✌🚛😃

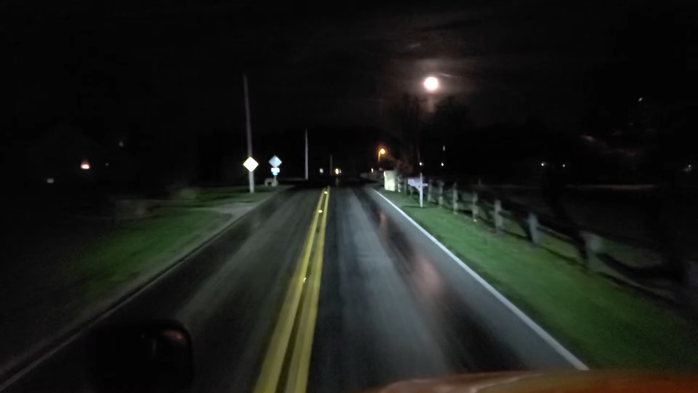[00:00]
Доброго времени суток, люди добрые, на канале Ирина Пауэрден, любой со мной, мы с вами утром раним, местное время 6 утра, красивенная луна, штат Индиана, козьи тропки, потому что главную дорогу закрыли и надо объезд делать. Ну вот еще, как сказать, одна заморочка к моему дню, и ничего страшного.